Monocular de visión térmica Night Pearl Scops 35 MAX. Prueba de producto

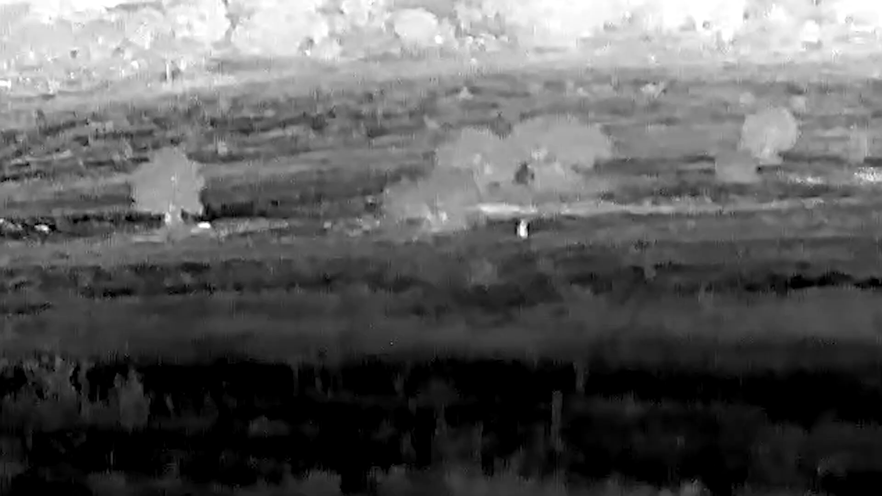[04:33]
Con una lente de 35mm y una resolución de 640x512 píxeles,
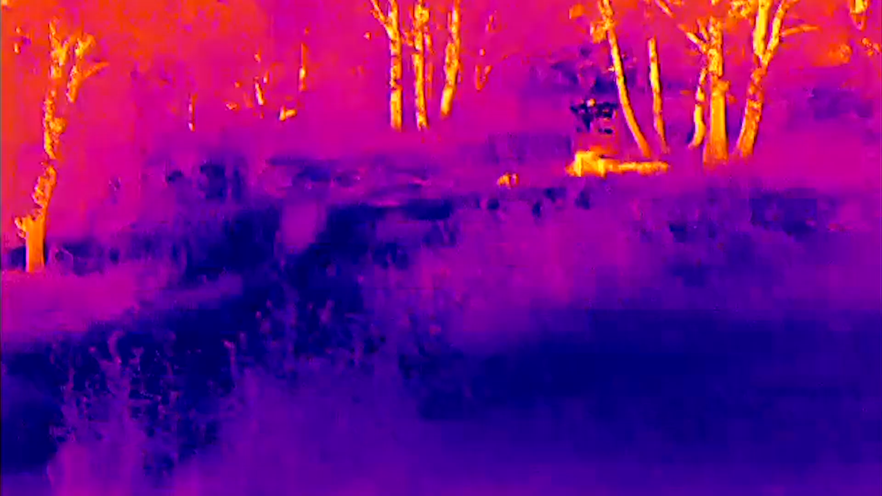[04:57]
lo que le permite detectar un ser humano a 2.319
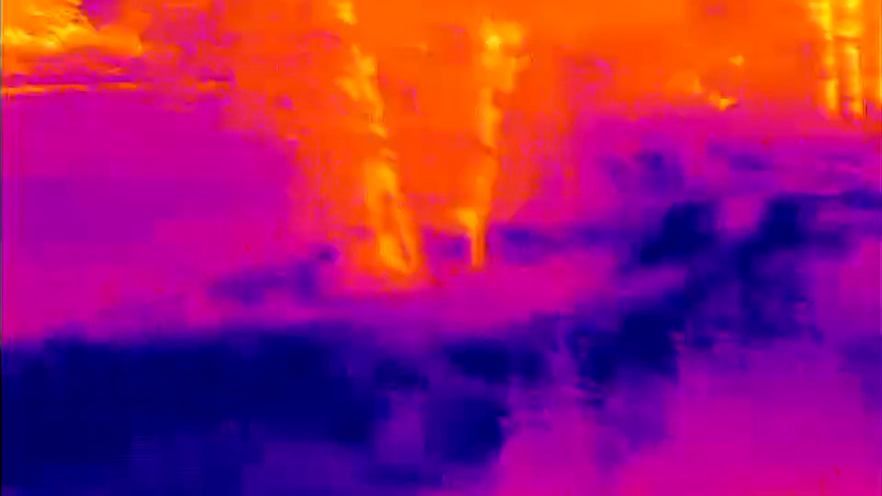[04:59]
metros y reconocerlo a 580 metros.
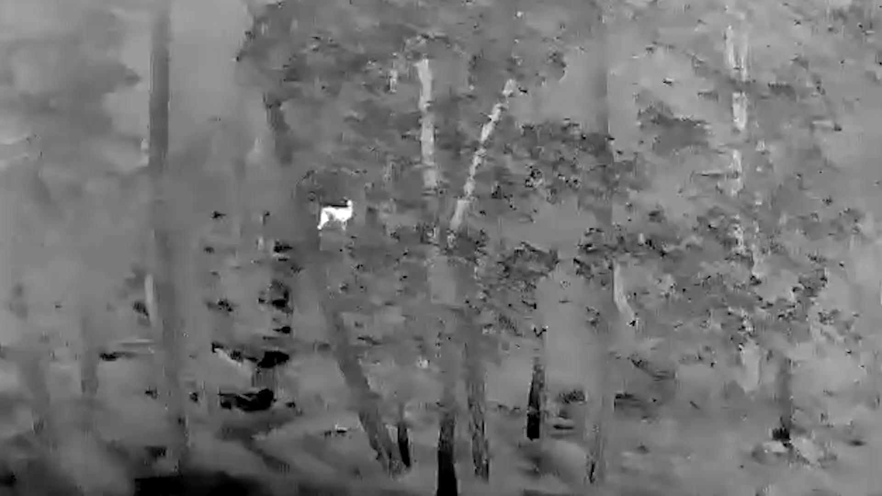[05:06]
la detección sería a 2.059 metros
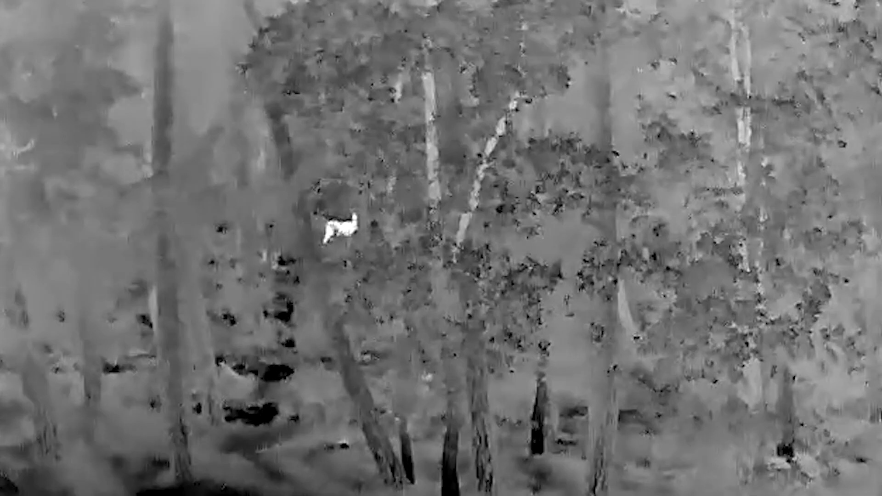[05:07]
y su reconocimiento a 515 metros.
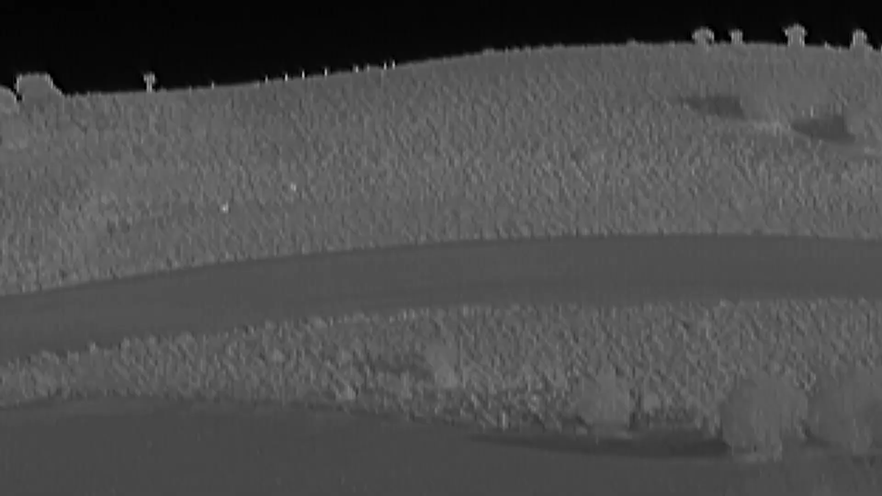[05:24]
negro cálido, blanco cálido, rojo cálido, arco iris y pájaro.